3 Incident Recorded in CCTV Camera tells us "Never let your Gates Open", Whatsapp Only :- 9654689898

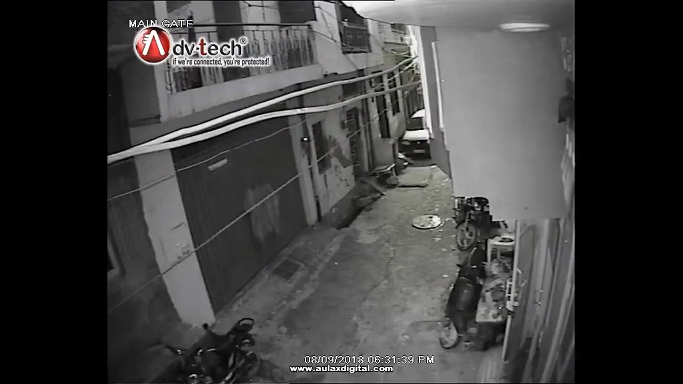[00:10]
पहली वीडियो में दो चोर घर की रेकी कर रहे हैं और देखने से यह लगता है कि घर का गेट खुला होना इसकी वज़े है
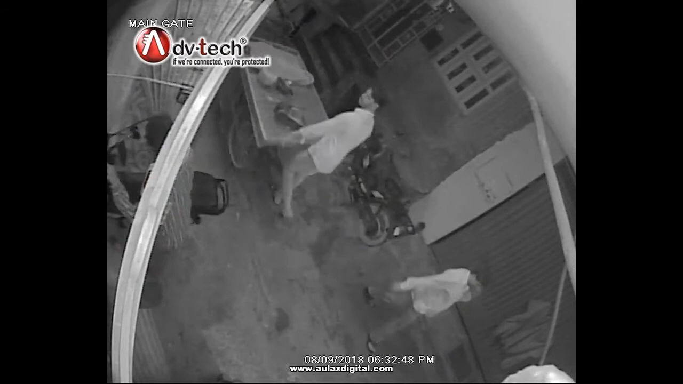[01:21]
और लगब काम्याब हो ही जाता अगर इस गर में कैमरी ना लगे होते है
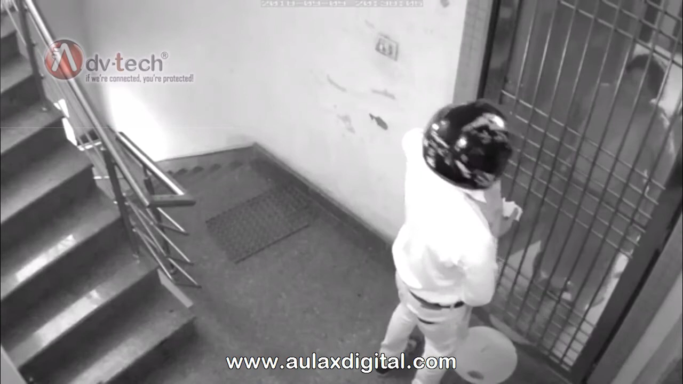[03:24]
इस समय ही सिच्वेशन है जो इतनी सेफ लग रही है दिखने में इतनी सेफ है नहीं अगर यह एलेक्टिक लॉक ना लगा होता तो
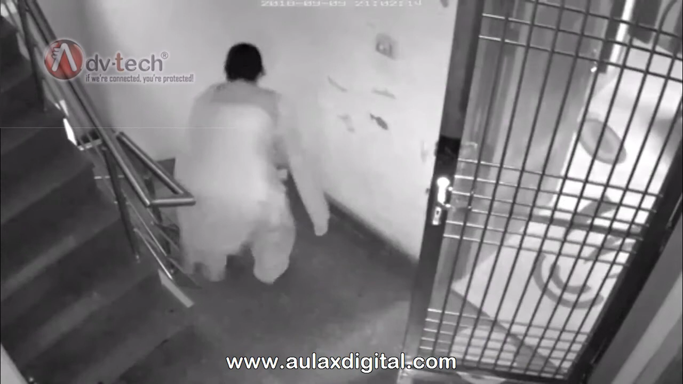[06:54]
यह मकान माली का सबसाल का बच्चा जो गेट खोलना खुला होने की वज़े से नीचे की तरफ भागा वो तो सही टाइम पर आ करके उसकी माने उसको देख लिया और गिरने से उसको बचाया